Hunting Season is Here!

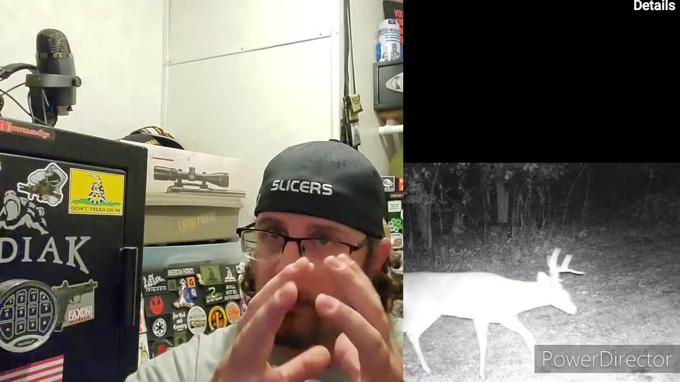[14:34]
little bachelors all these deer you know saying all the bucks they're they're dispersing out they're they're kind of sniffing around they're looking for their they're looking
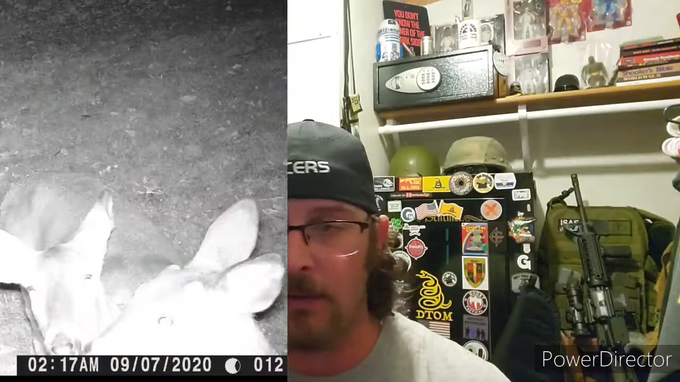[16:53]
these two romeo and juliet and i'll throw another picture that i threw on instagram when i was at work because i work retail so you know that even shortens my